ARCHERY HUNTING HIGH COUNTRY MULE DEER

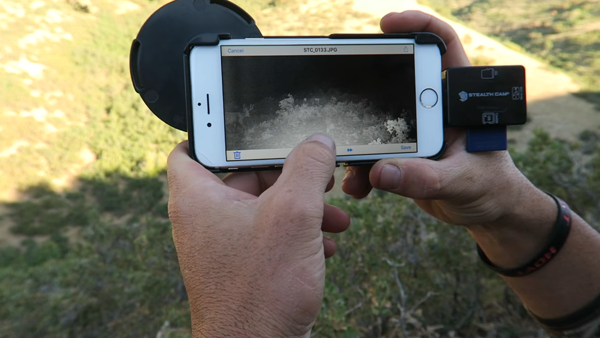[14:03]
Barely, barely cut the corner of the camera. Triggered. It's pretty sweet. Oh. Ah, check that out dude. Deer is airborne. Looks like the doe and two fawns.